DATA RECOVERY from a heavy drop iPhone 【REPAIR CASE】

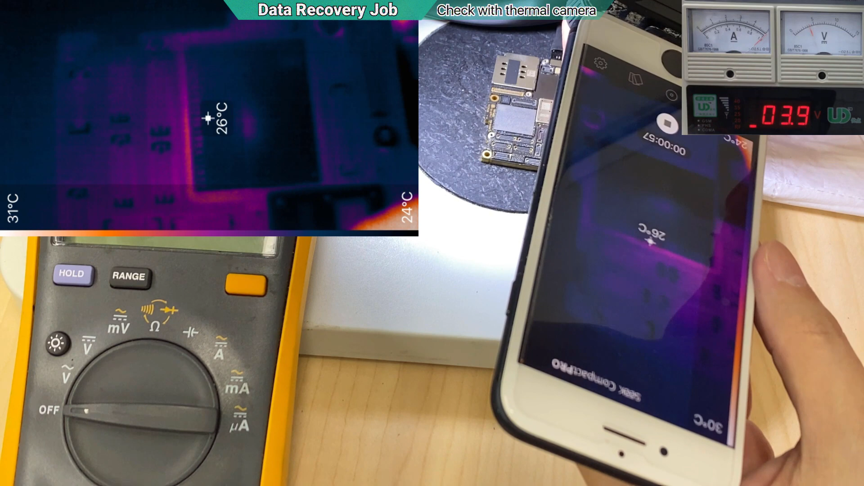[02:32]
On screen: spot 26°C, scale bottom 24°C
yep as you can see the heat is slowly come from middle and the side of the nand
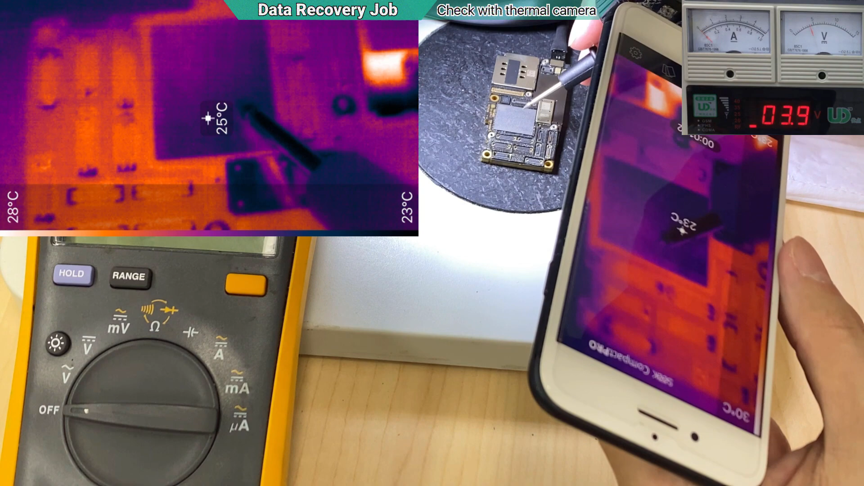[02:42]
On screen: scale bottom 23°C
so yep confirm the hardest is dead i can only replace the nand but everything will be gone so i have to tell the owner